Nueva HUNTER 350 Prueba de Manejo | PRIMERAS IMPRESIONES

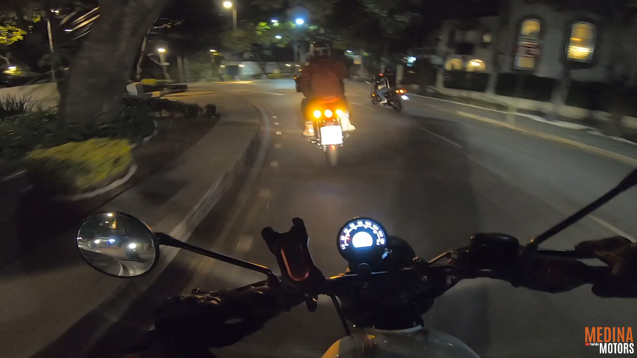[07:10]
Vamos en grupo Como les digo Vamos respetando El tablero Es el mismo de la Meteor Nos indica velocidad en la que vamos en kilómetros y millas Nivel de combustible Ahí coge un hueco Y la suspensión es muy bien
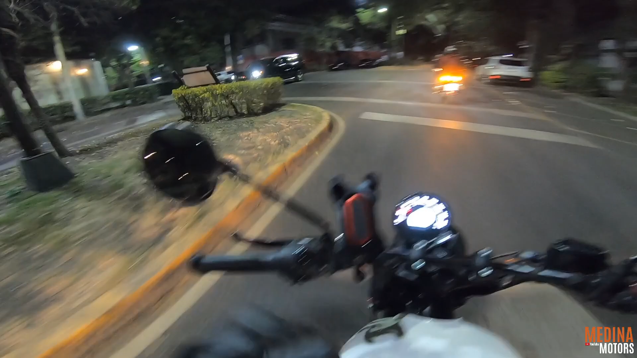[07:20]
Kilómetros y millas Cambio en el que estamos Nivel de combustible, hora, trip total y parciales Esta moto cuenta con suspensiones Convenciones convencionales adelante no son ajustables Las cuales son de 41 milímetros de diámetro Y 130 Milímetros de recorrido Atrás cuenta con doble amortiguador Como podemos ver ahí que va pistón a tope
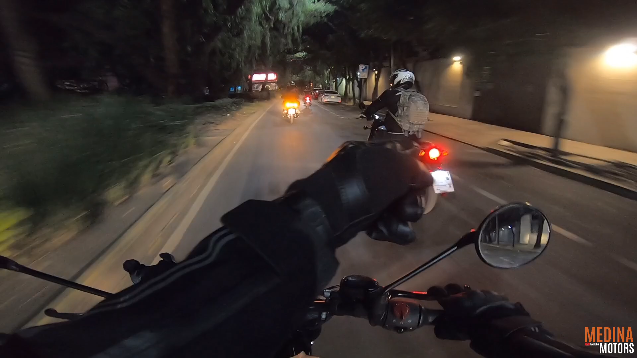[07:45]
Y Esos amortiguadores si son ajustables en 6 posiciones en precarga Cuentan con 102 milímetros de recorrido Cuenta con rines 17-17 de aspas Adelante son 110-70 Y Atrás 140 140 70 Viene con llantas SEAT Las cuales son muy buenas llantas
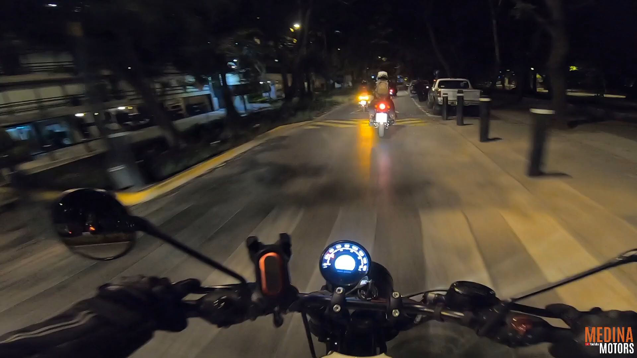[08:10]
Suspensiones muy bien La posición perfecta Vamos erguidos El asiento es muy cómodo Tanto... Bueno, para piloto es muy cómodo Y se ve que para el pasajero también Es bastante cómodo Un resalto, un policía acostado No sé cómo le llamarán aquí en México Un saludo especial para los seguidores de México Y por supuesto también para todos los que me ven Ven ahí desde qué país me ven Me doy cuenta aquí Que la pasión por las motos es enorme
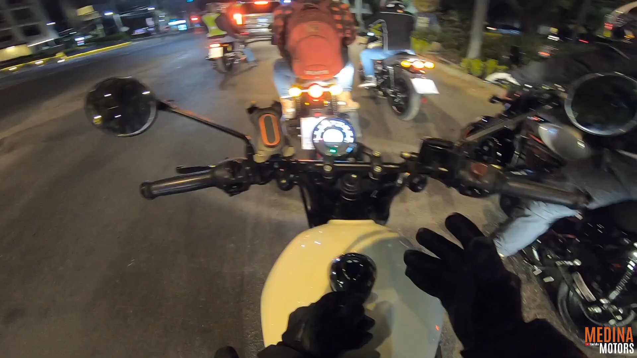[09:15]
El frenado es muy efectivo Cuenta con frenos ABS En ambas ruedas Adelante Viene con freno disco de 300
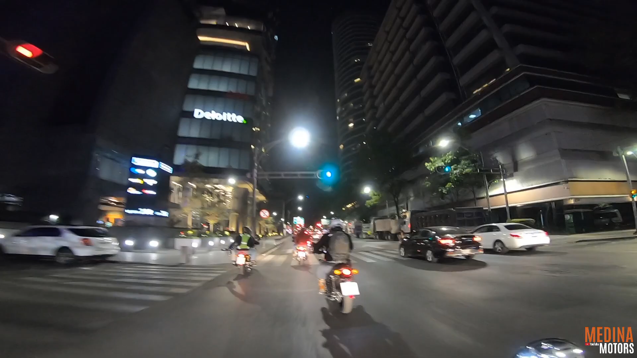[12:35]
Grandes, grandes cosas Ahí vemos un poco de Ciudad de México Vamos a...
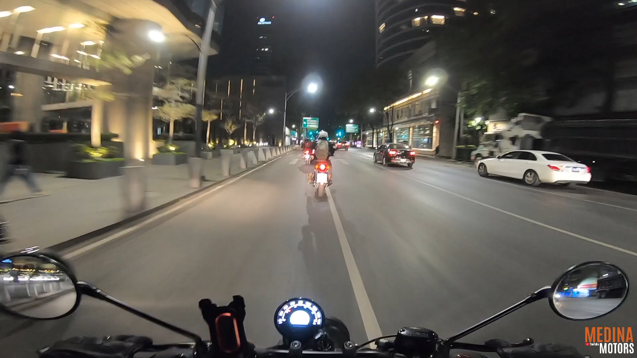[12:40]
Si no estoy mal a tomar la avenida Insurgentes Chapultepec está hacia allá De verdad que No me quiero ir de México Y... Y...
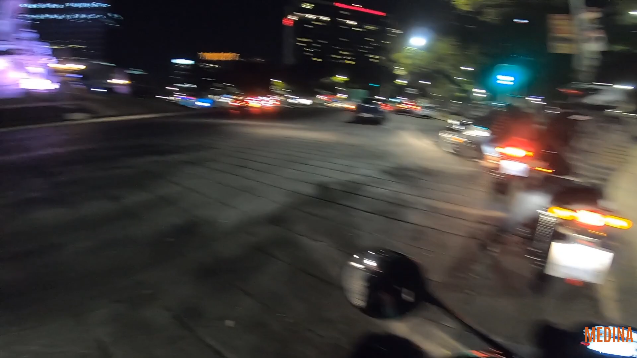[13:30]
Para que cuando vengan acá Busquen el Touribus Por ejemplo Por Polanco Ahí por el auditorio Eh... Pueden dar con el Touribus Bueno y yo creo que aquí me despido con el ángel De verdad que... No me cansaré de agradecerles a todos ustedes por tanto apoyo Recuerden Simplemente es compartir Dejar su like, comentario Que eso me ayuda muchísimo